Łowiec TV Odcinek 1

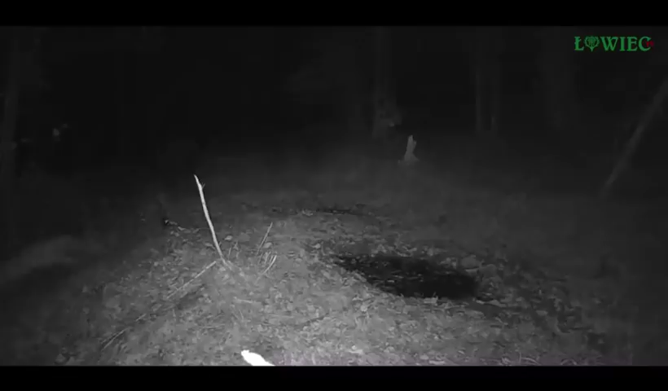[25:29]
Zdawało się, że Borsuków już niektórzy twierdzili, wieszczyli, że już są wszystkie, że tak powiem, przerobione na smalec. Okazuje się, że nie ma nocy, nie ma fotopułapki, na której by się nie nagrały jeden, dwa, czasem trzy Borsuki.